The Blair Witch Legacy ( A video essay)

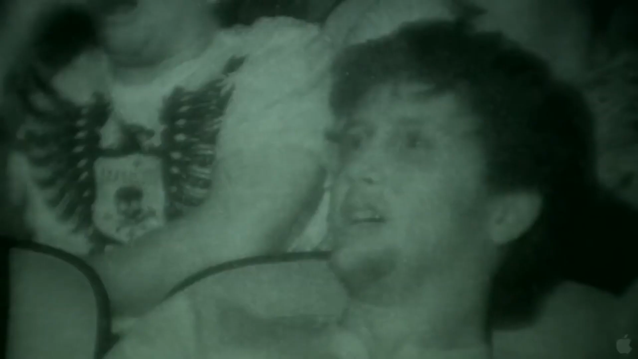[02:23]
It was a marketing style that had never been done before,
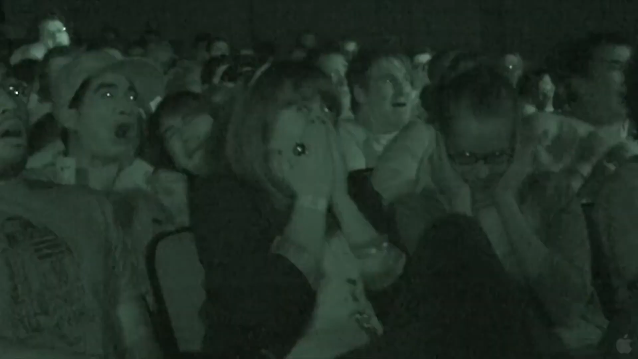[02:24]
and it worked very well to get people in the theaters to see The Blair Witch.